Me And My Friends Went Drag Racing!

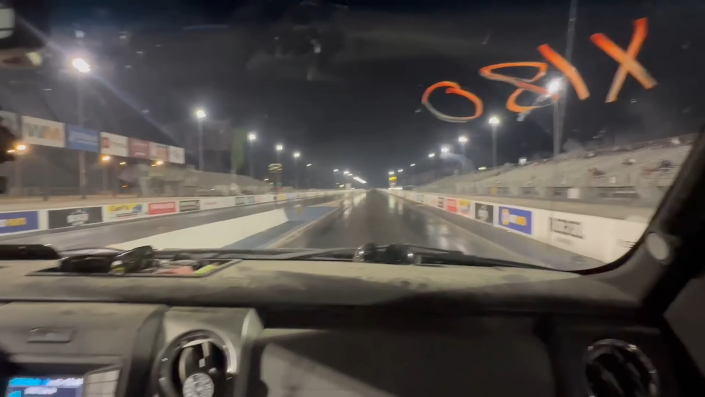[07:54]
Oh, I didn't like that sound. What are we feeling here? We need to get stage before him. Okay, you're good. You're good. Ready? Ready? Go! Yeah! Yeah! Oh, it's close!
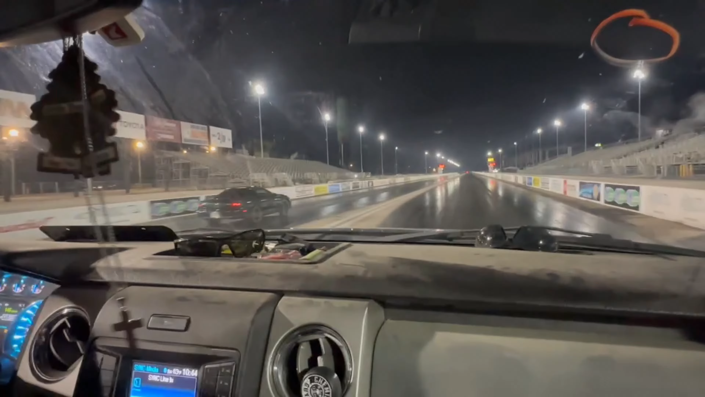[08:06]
It's close! You might get his time. Dude, we're getting him! We're gaining.
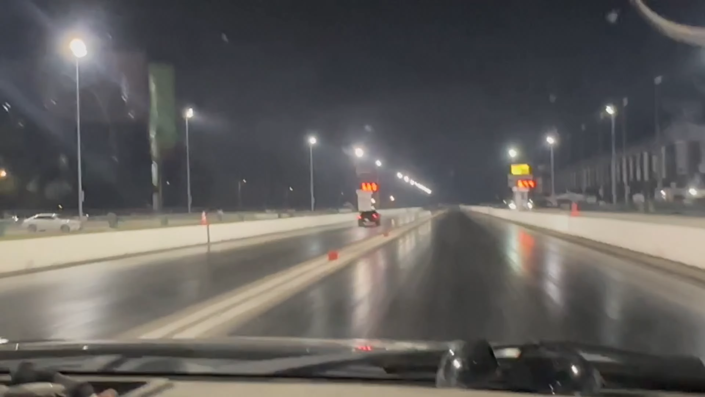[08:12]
We might get his time before we cross. Oh, 12 flat. What are we at?
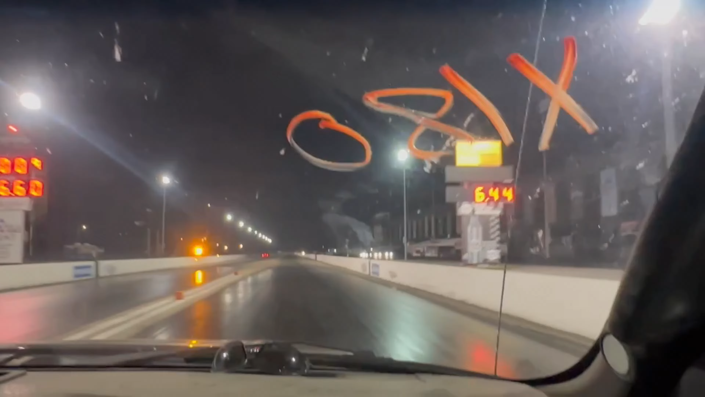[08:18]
Ah. It's okay. I think we'll get him next time. God damn, bro.